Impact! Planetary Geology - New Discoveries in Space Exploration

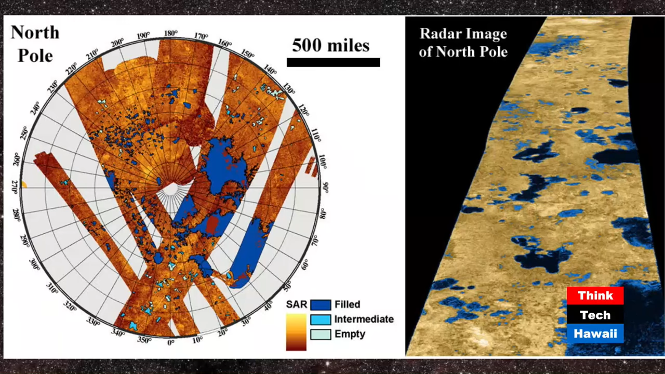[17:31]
These are the colours that have been assigned by the photographic This is a computer rendition and it's purely done to distinguish liquids from solids. Now the other thing is that you know you have certain stripes over there that the satellite has caught as it goes around the planet but other parts have not have been missed and that means that the satellite hasn't been able to take a picture of that. That's right and I misspoke when I said that there is a spacecraft in orbit around Titan it's actually in orbit around Saturn. Okay. Alright. So on each orbit around Saturn
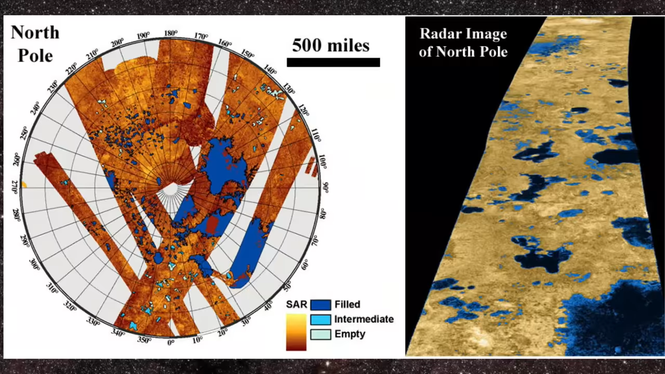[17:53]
the spacecraft might actually encounter Titan once or twice per Earth year so that we don't have a complete global That's why it's irregular because the spacecraft is not going around Titan it's going around Saturn.
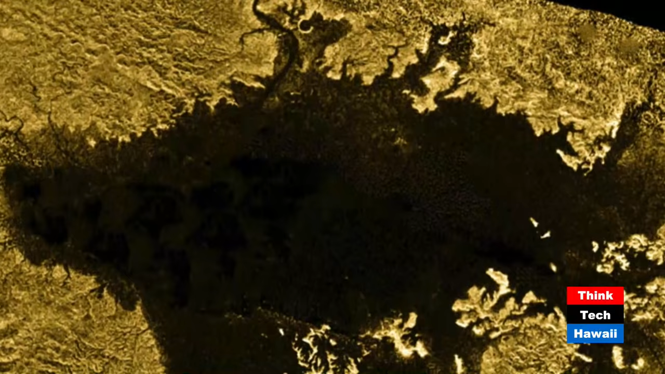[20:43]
slide this is a high resolution radar image of a lake on Titan called Kraken and the scale bar there that's about 50 miles
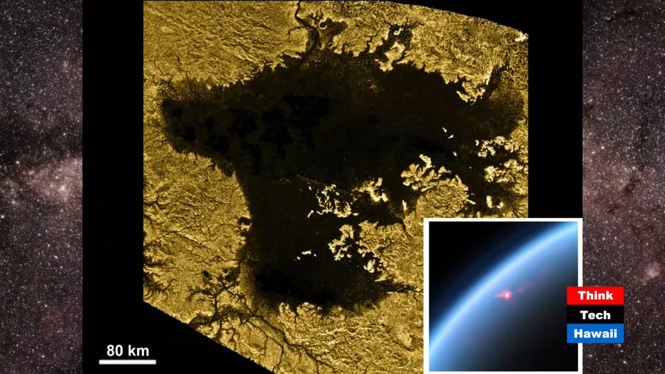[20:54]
C-R-A-C-K-E-N yes alright it's from Jason and the Argonauts and the dark areas are the liquids and the lighter browns are the land alright and we know that this is a liquid surface because down at the bottom right hand corner we've got another image taken from the Cassini spacecraft looking back almost towards the sun you see that little
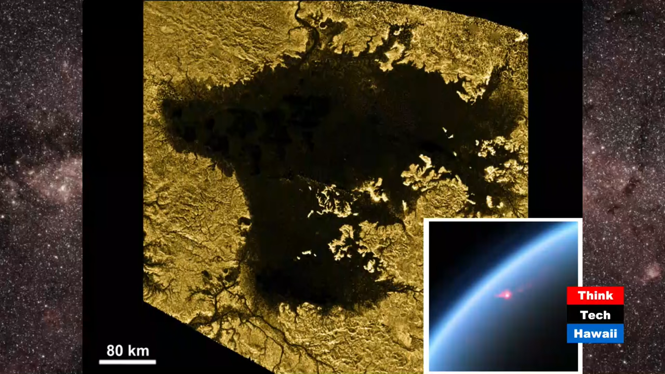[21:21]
red and white dot subsection subsection that sun glint off of the surface of this lake so that we know it's super smooth and we can study there we go that is sun glint from our sun all the way
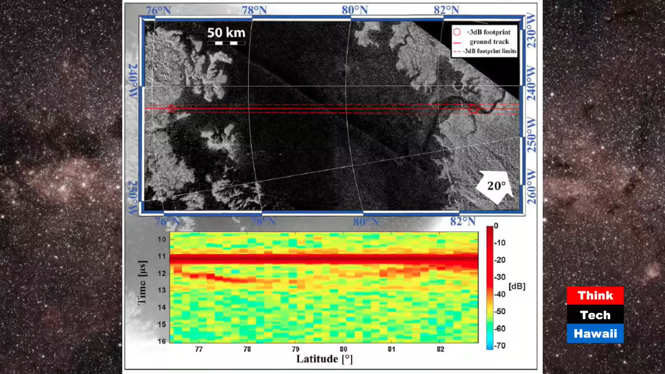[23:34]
the radar signal passes through the liquid and then gets reflected back off the bottom so it's only one reflection and that's at the bottom of the lake there's a reflection from the top and there's two reflections one from the top surface and the other one from the floor of